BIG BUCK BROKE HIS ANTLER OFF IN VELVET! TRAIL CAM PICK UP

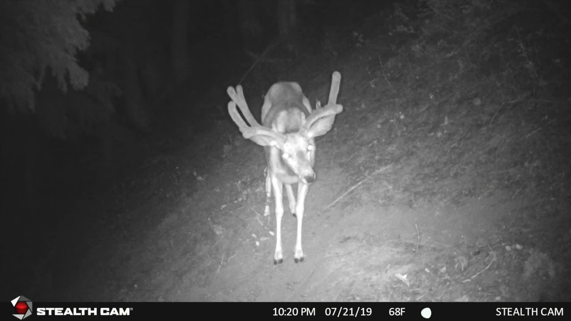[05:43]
dang it i was really excited to see how he would finish out well in my book because i'm not very picky he's probably still a shooter